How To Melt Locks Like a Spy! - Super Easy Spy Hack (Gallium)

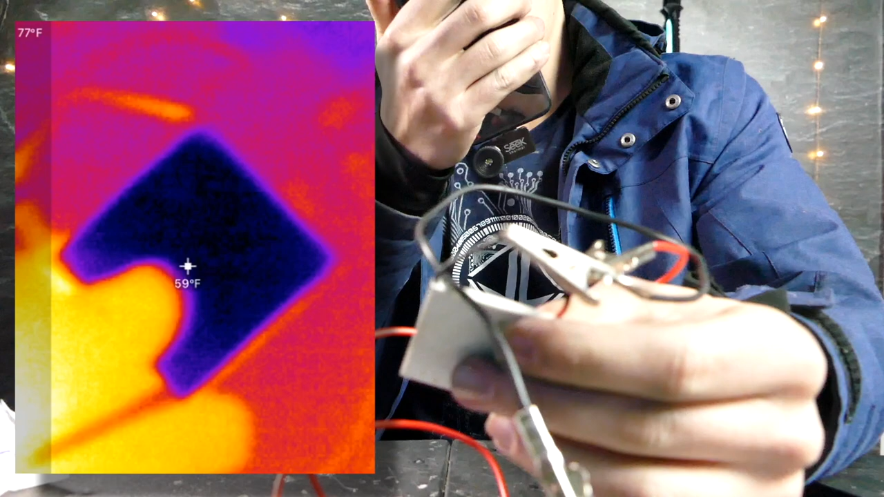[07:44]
On screen: spot 59°F, scale top 77°F
cold on this side it's getting even colder getting even colder if we
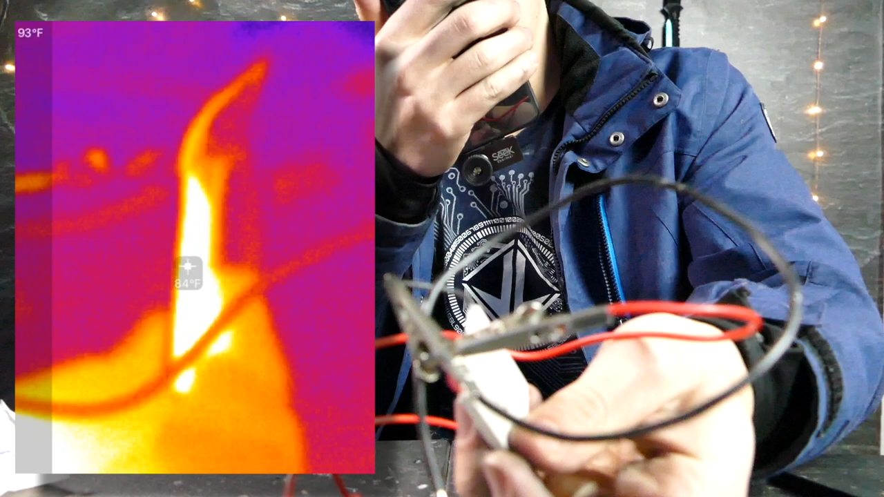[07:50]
On screen: spot 84°F, scale top 93°F
flip it around you can see it's getting even hotter on that side got a solid
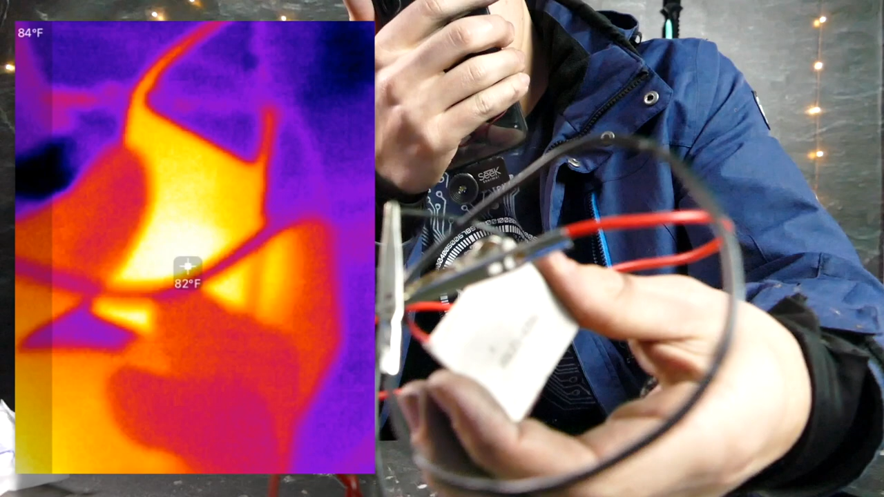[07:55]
On screen: spot 82°F
80 81 degrees on that you can see it's super hot we're up to
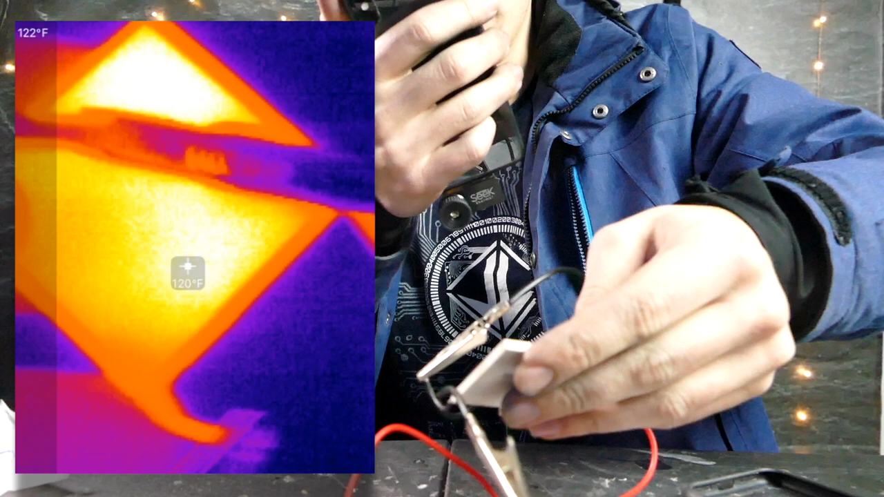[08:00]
On screen: spot 120°F, scale top 122°F
117 degrees which is more than enough to melt gallium so in theory this should work
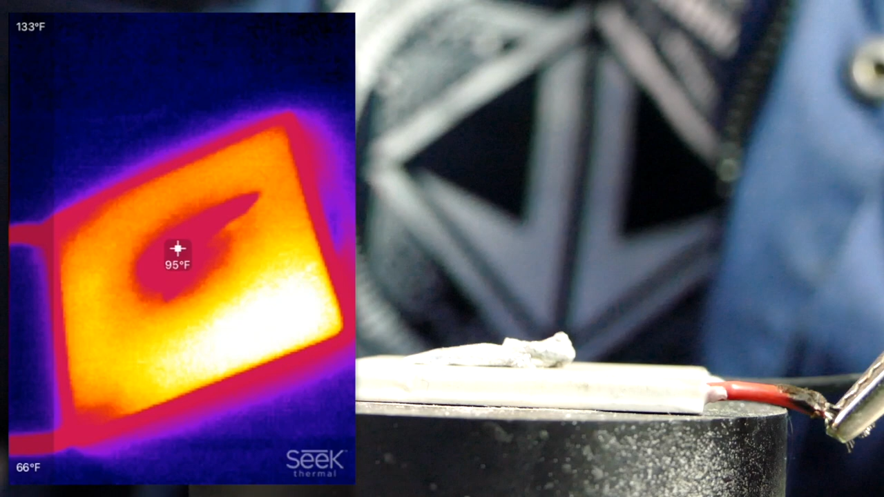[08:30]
On screen: spot 95°F, scale top 133°F, scale bottom 66°F
degrees so it should be liquid right now yup and it's liquid that is liquid gallium right there exactly what we wanted all right now let's try and freeze this again you can see it's liquid right now
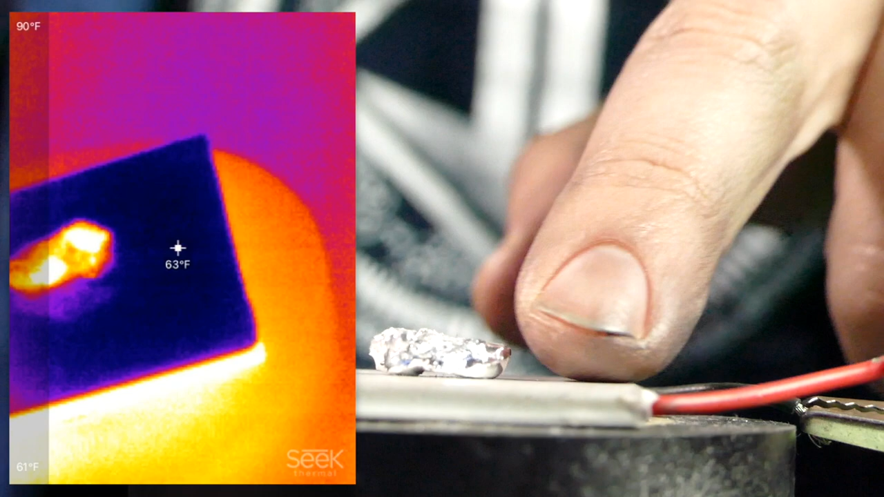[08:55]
On screen: spot 63°F, scale top 90°F, scale bottom 61°F
yep there it is getting cold just about all the way solid